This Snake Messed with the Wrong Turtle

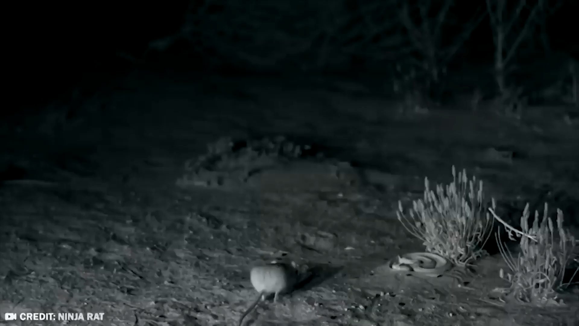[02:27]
Yes, I'll say it again to make it a three-peat. Kangaroo rats. I'm not honestly sure what to make of all this, but I'll just get on with it.
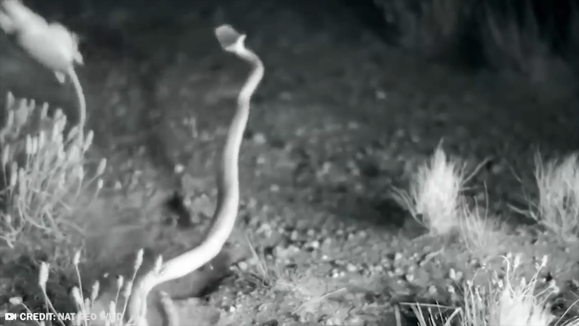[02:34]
If you think that these are rats with kangaroo genes, and thus are expert boxers, well, you'd be wrong.
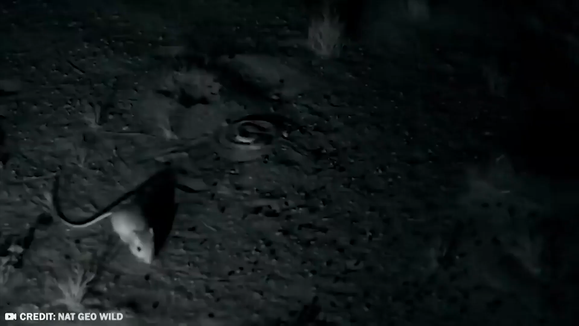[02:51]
In fact, the ability to do that to snakes is apparently a big deal in California.